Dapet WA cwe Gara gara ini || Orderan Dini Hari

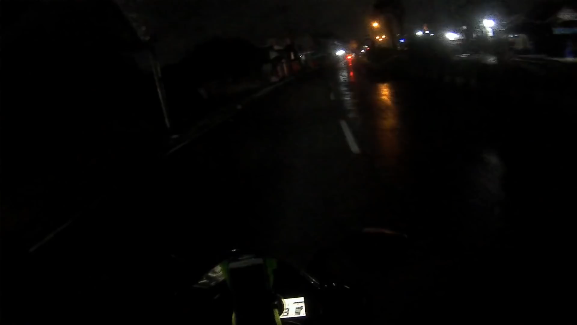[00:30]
Kali ini gue dapat orderan apa nih, GoShop. Sebenarnya sih bukan GoShop ya, karena mungkin terdaftarnya di GoShop kali ya.
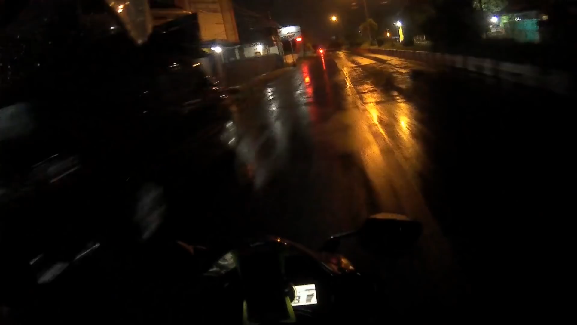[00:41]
Gue dapat orderan apa? Jadi ini seharusnya GoFood. Nggak tahu nih gue dapat GoShop. Gue dapat orderan Mami Tongseng di daerah Tengah Tani malam-malam nih. Dan sorry banget, ini kayaknya malam hari ini gue nggak dapat banyak orderan yang bisa vlogin karena memang intensitas hujan dari sore hingga larut malam teman-teman. Dan ini baru rada apa namanya nih, baru rada bening langitnya.
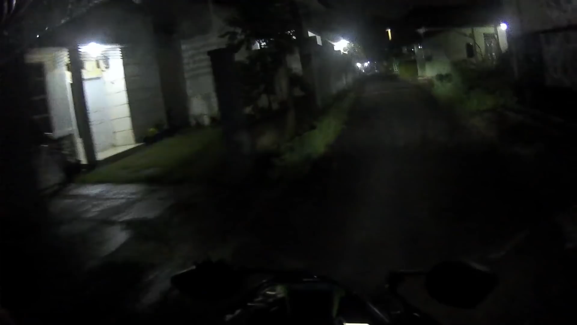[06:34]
nganter makanan malam-malam itu kan di mana perumahan tuh pada ini kan udah ditutup portalnya kan, maksimal jam 10. Kita harus muter nih, muterin perumahannya itu, nggak bisa dari belakang, nggak bisa dari samping, dari depan.
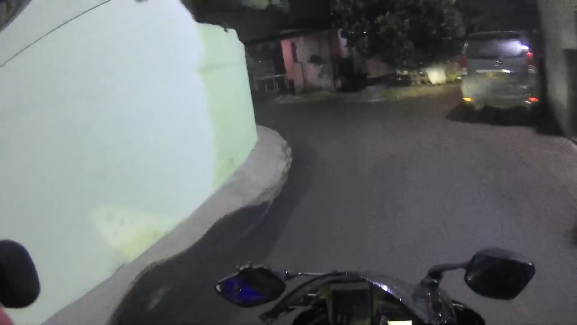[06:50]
Ini gue juga baru pertama kali sih nganter ke perumahan ini nih.
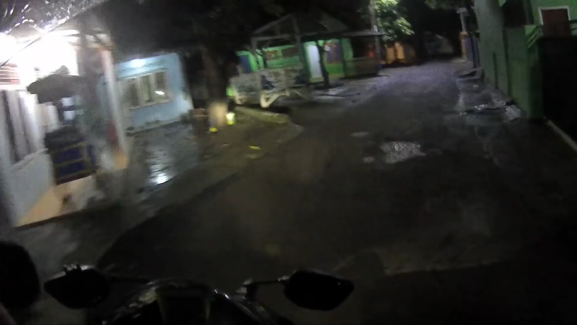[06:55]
Jadi buat kalian yang belum pernah nganter ke perumahan ini, jangan dari yang tempat tadi gue nggak bisa masuk ya, kalian harus muterin dulu nih.
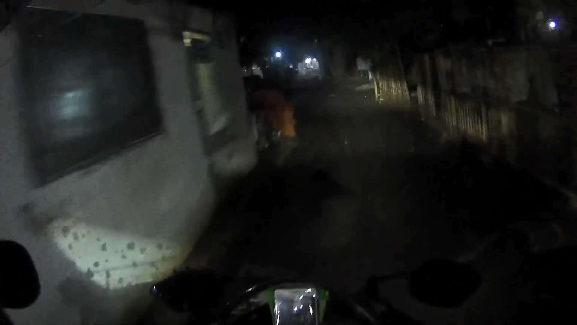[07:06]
Ini juga gue nggak tahu nih depannya di mana nih, cuman ngikutin map saja nih yang ada garis kuningnya.
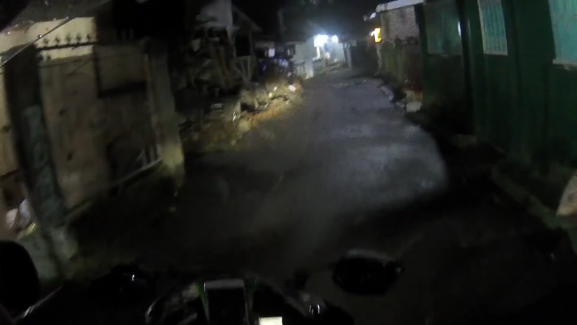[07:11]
Cuman kenapa tadi gue lewat sana itu karena motong jalan lebih cepet. Waduh, susah juga ya masuk ke sini ya Pak.